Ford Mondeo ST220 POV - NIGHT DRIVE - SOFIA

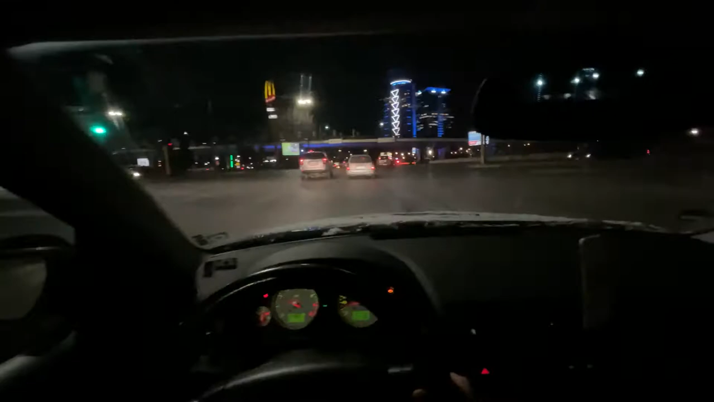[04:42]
And... 5th. And we have a 6th gear. I am not acquainted with 6th gear. What the fuck? Did you see that guy? That was ridiculous. That is a bus lane, by the way. So that's not the most acceptable thing to do. So what if we do...
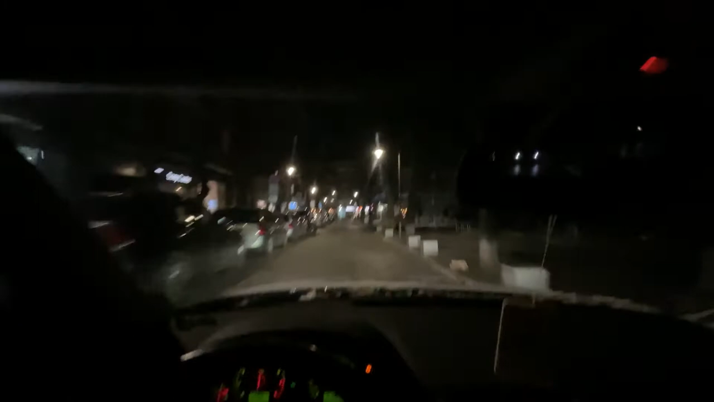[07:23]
hyperspeed big brakes watch out for trams here yes we have a fast cadet food panda hello
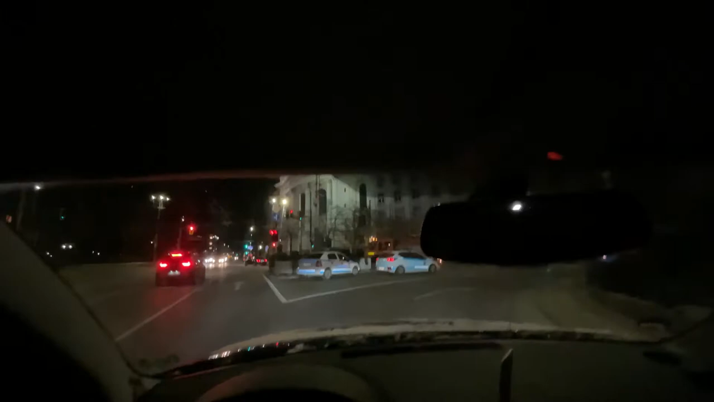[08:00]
i'm just gonna act like i don't have a camera on my head it's 50 until the sign right yeah you're going to do something which lane are you going to choose this is not pokemon oh that's a fucking bitch i'm sorry mr driver man for uh insinuating that you're a piece of shit